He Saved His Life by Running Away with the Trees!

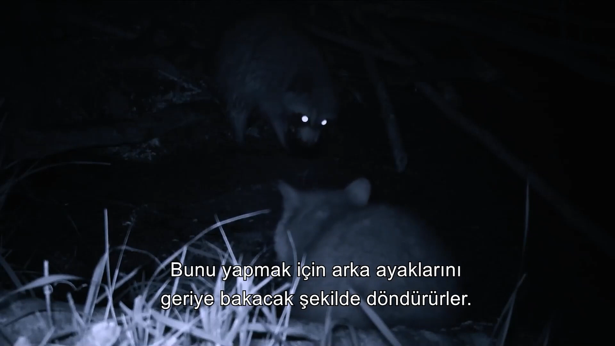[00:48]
These two are digging for grubs or worms.
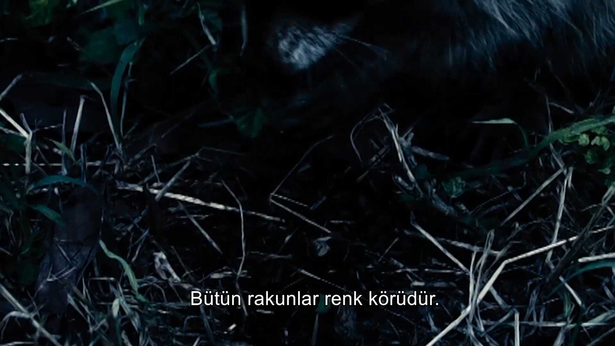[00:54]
All raccoons are thought to be colour blind, but like cats, their eyes have special reflective tissue to help them see in the dark.
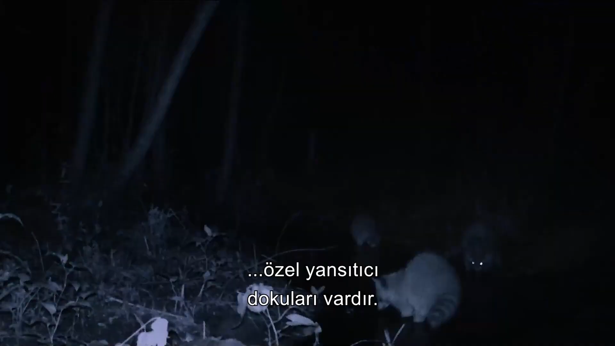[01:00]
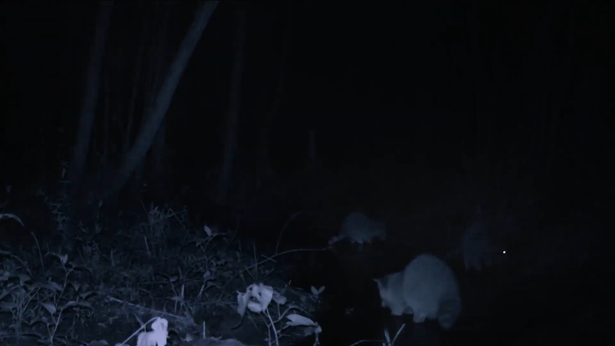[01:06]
A treasure trove of food is lying not far away from our group.